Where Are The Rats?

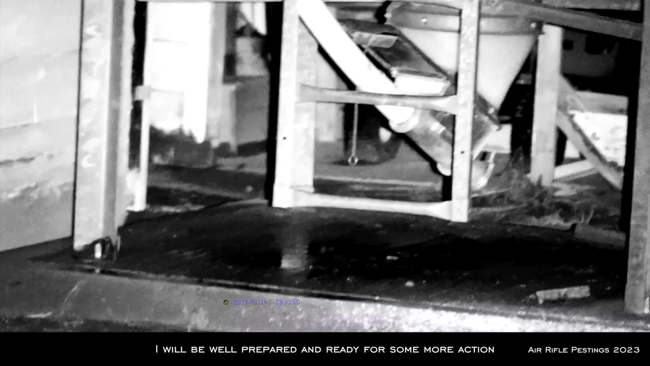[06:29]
Shoot them rats one at a time with my Hades. So here was rat number four, the last shot of the night. As you can see, I just shot him in the spine.
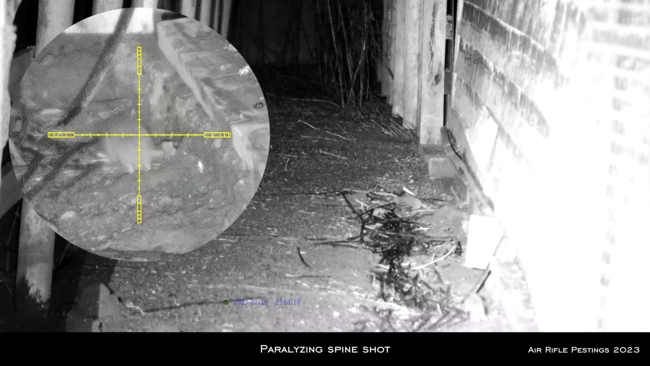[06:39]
He dragged his legs around and I quickly follow it, track it, squeeze off a second shot, finish my job. Anyway, thanks for watching.